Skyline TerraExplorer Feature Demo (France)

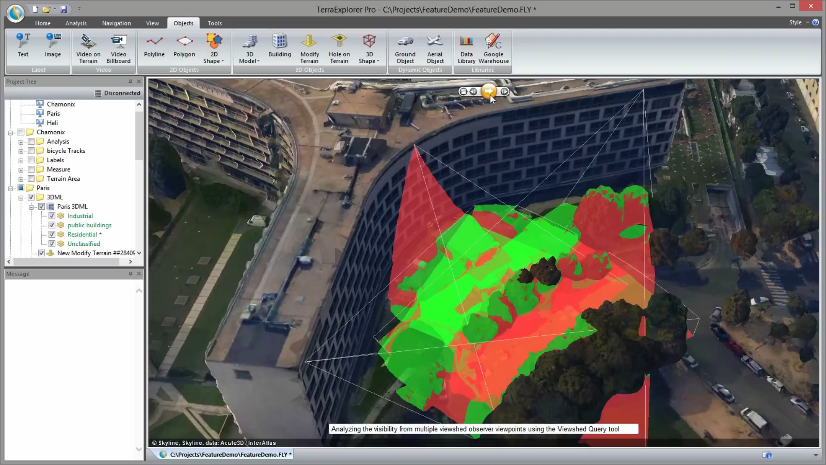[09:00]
After performing view shed analyses, we determined that there are a number of blind spots not covered by any of the security cameras. So we add two new cameras and perform two more view sheds. But with all the overlapping of multiple view sheds, it is difficult to determine precisely which areas are visible and which are hidden. The view shed query tool is particularly useful in this situation